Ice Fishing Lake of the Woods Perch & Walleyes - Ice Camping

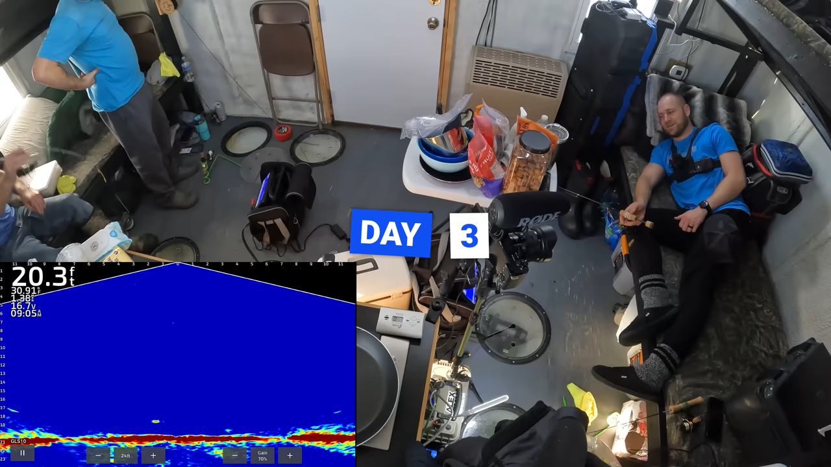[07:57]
Oh. There it is. That looks like a tank.
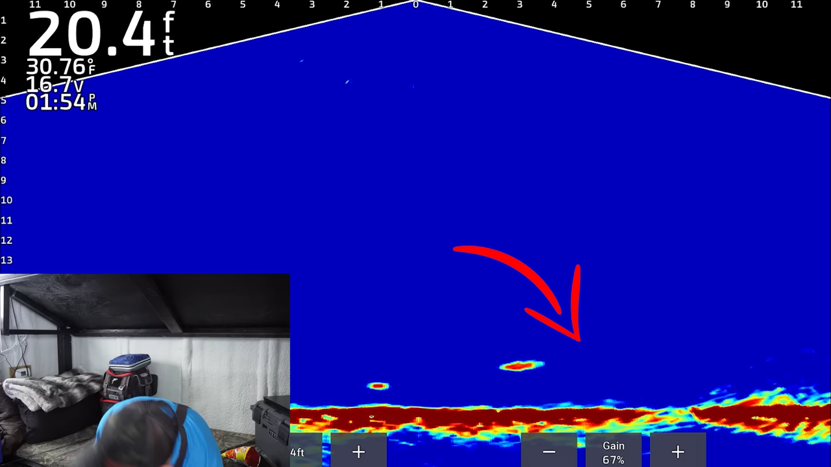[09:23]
On screen: depth 20.4 ft, water 30.76°F
He's going to take that if he wants it. He was hot kind of after me.